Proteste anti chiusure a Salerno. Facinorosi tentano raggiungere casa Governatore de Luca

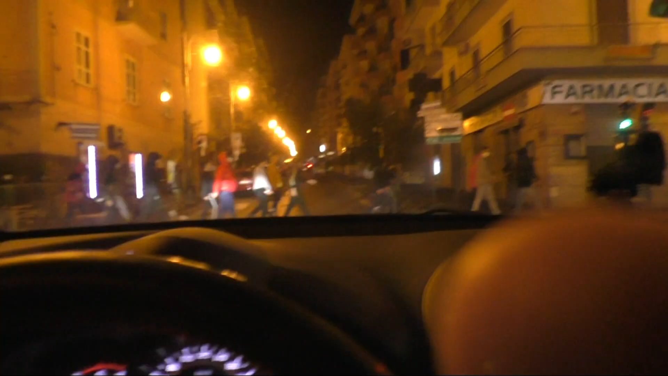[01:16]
poco più che una cinquantina di persone che hanno iniziato a creare disordini lanciando anche bombe carta, spezzando di fatto il corteo in due.